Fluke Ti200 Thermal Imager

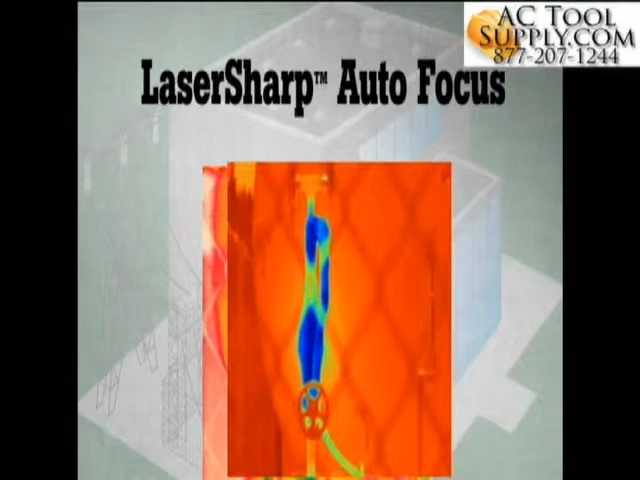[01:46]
Announcing a more intelligent autofocus system. Laser Sharp Autofocus, available only from Fluke. Laser Sharp Autofocus tells you exactly where you are focusing.